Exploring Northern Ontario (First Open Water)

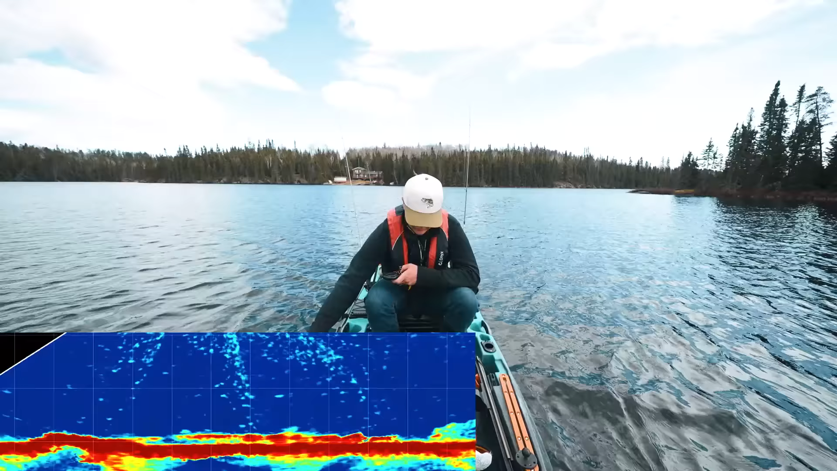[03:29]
Might be fishing it off the backside there.
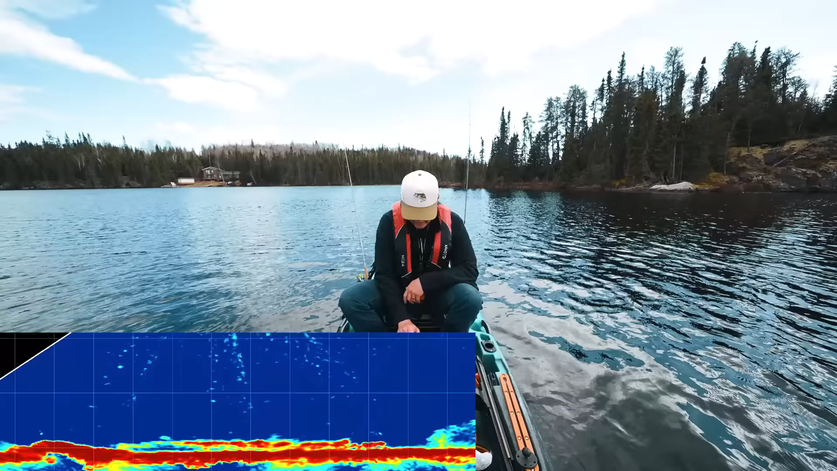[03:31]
Almost looks like a tree on the bottom. We'll see. I'm going to drop. I got two rods long. Only two. It's a fluke style bait. One's a drop shot. Try this drop shot and see.
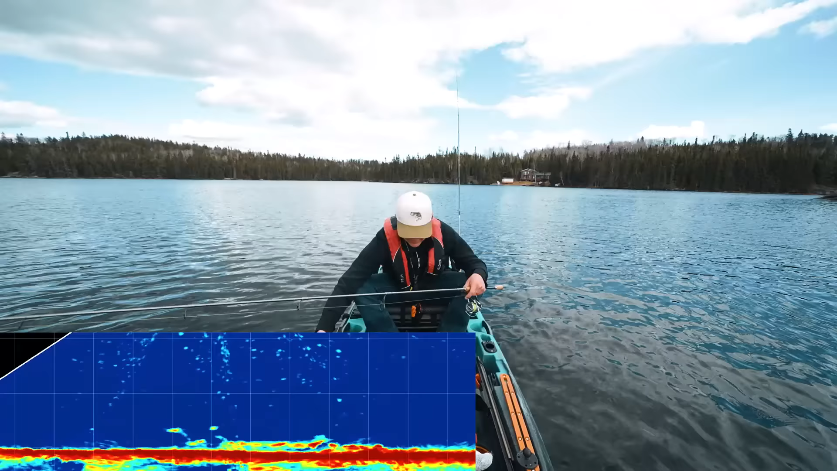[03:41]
Okay, whatever they are, they're small. I don't want them. I'll keep this rod out in the boat. Out in the boat.
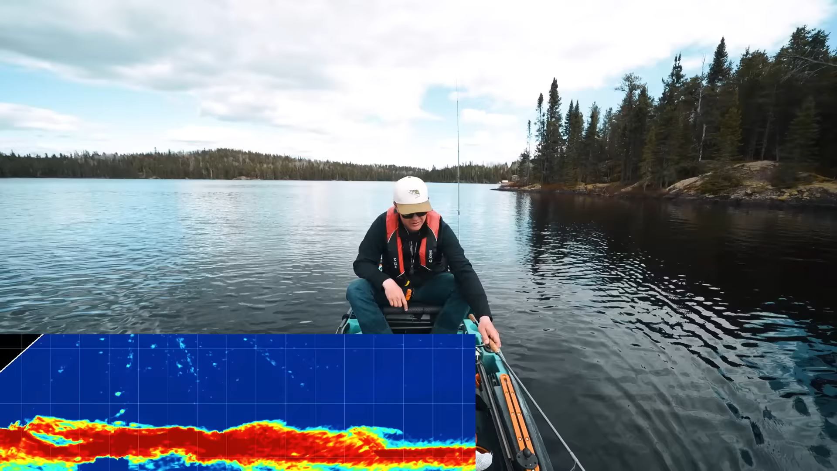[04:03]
Some deeper rocks there, and it looks kind of fishy. Looks kind of fluffy on the bottom. It's like another tree or something. I guess there's just so much flooded wood on this lake. Maybe those are fish down there. Tough to say. Maybe it's going to be close very soon. No bueno.
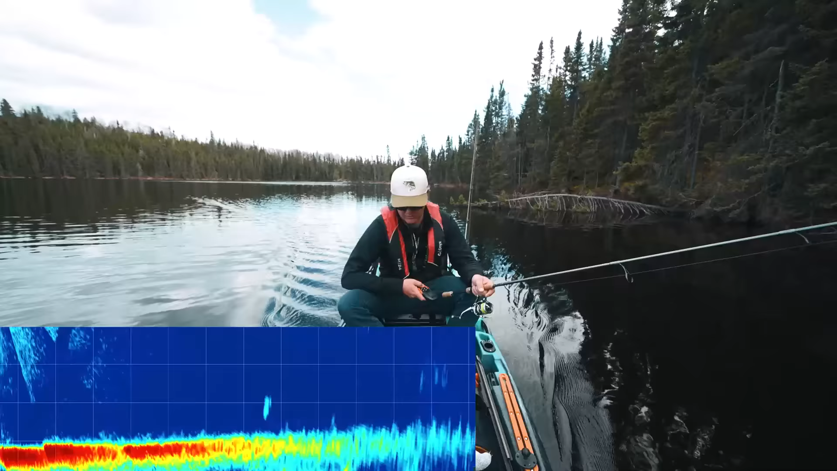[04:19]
That is something bigger. I think that's a beaver. Pretty sure that's a beaver. Some sort of animal that was led to fish. I'm going to try trolling a crank.
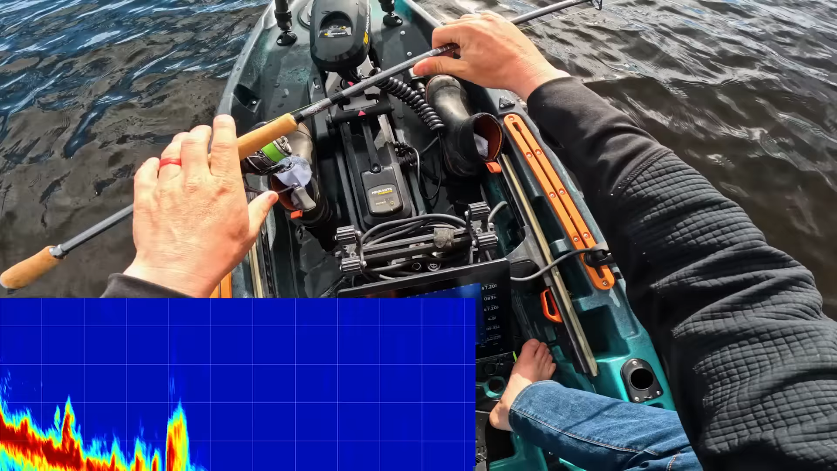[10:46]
Yep. Lost them. All right. Let's get serious. Oh, there's two of them coming.
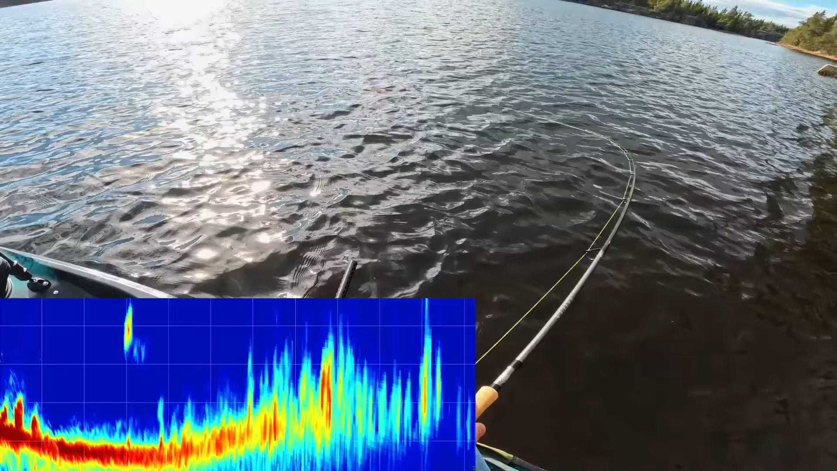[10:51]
Oh, I saw that as soon as I turned the live scope. Come on. These fish are hunting. They're just like chasing me to the boat and I'm running out of space.
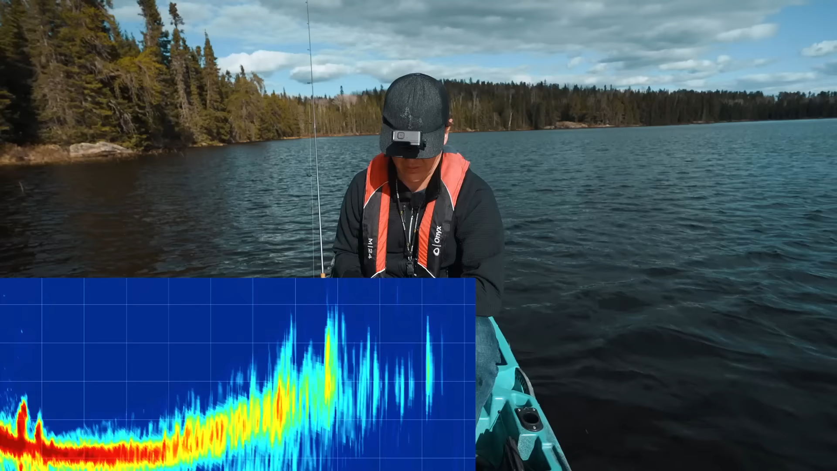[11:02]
There he's coming. Got him. There's like three of them there. Do you see that?
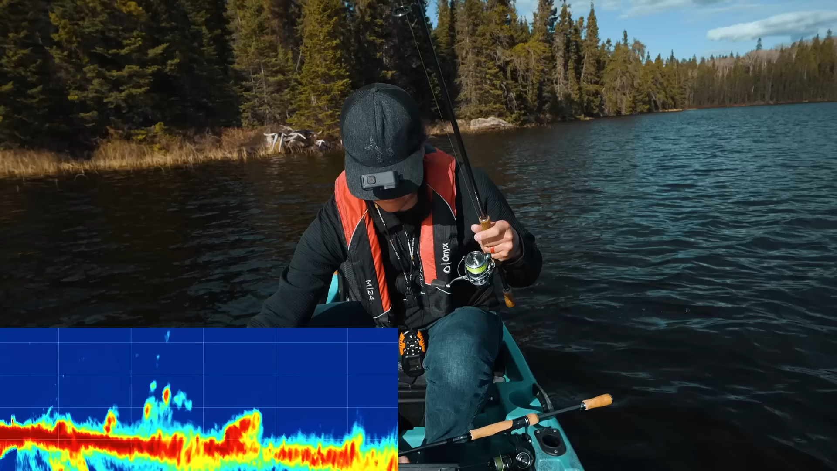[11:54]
Look at all of them. Look at all of them around my drop shot. One of them has to eat.
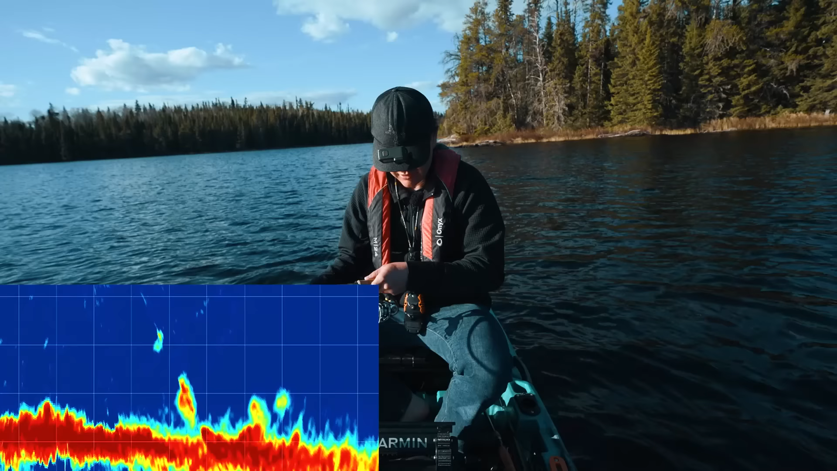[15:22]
Look at all of them. They're racing. Oh,
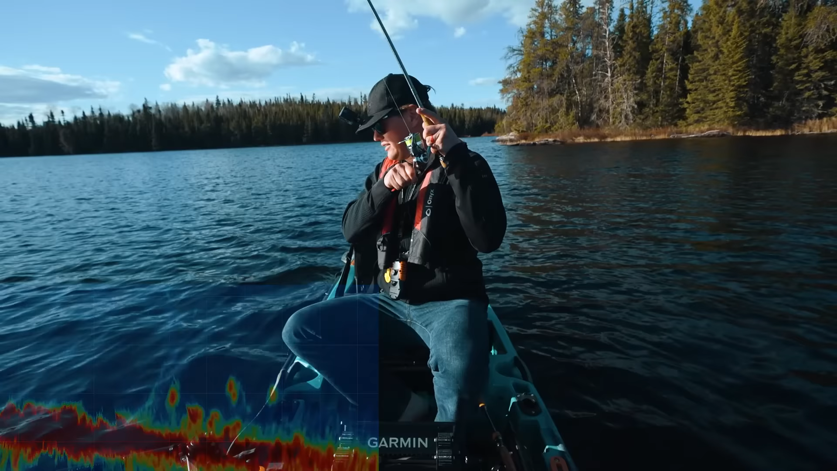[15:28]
not my first choice when I have to fish verticals, a hair jig, but that was cool. There's a lot down here.